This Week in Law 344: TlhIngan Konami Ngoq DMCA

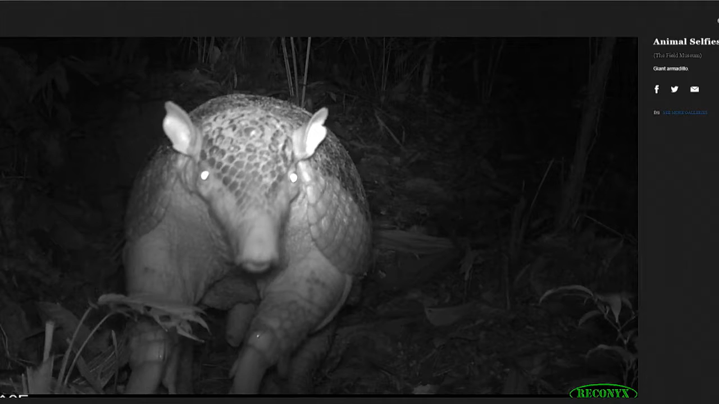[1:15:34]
Uh, but of course it's always interesting to talk about whether or not, uh, these would qualify. Um, I would like to see, all right, so we have a trap camera. This, these obviously just sort of trigger whenever the animal walks in front.
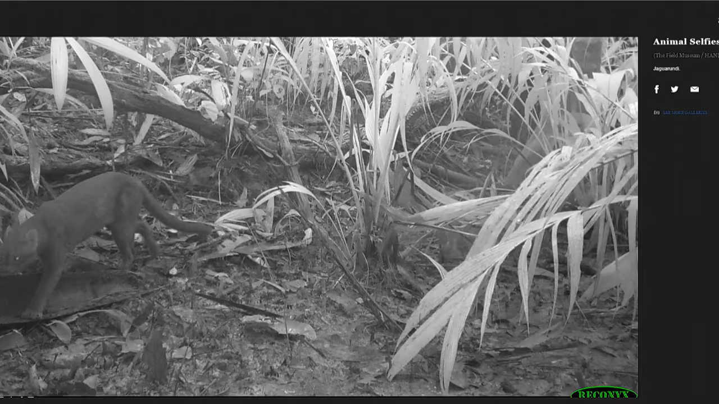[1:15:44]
I think it's clear that there's no intention there, but if we had a trap camera that maybe was tied to like a food bowl so that if the animal comes up and volunteers to like eat food from it,